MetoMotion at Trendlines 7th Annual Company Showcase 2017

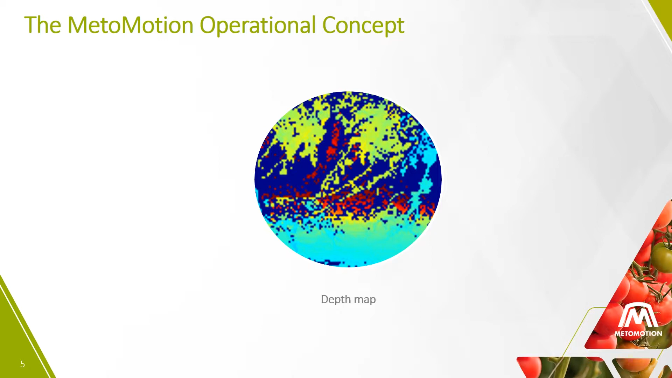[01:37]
Our advanced vision system will detect the tomatoes ready for picking